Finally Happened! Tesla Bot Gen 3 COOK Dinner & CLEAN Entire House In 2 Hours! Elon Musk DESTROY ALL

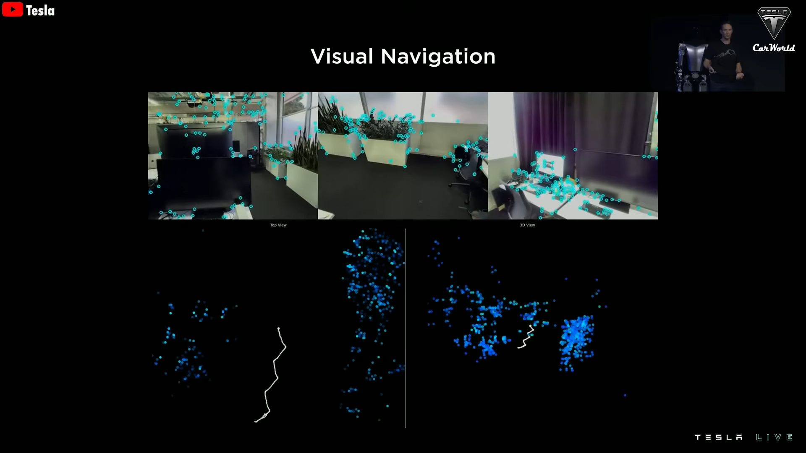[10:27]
Building a separate navigation map for each terrain and work environment. Homes are not like fixed industrial production lines. Each room, corner, and piece of furniture is unique and not fixed in place.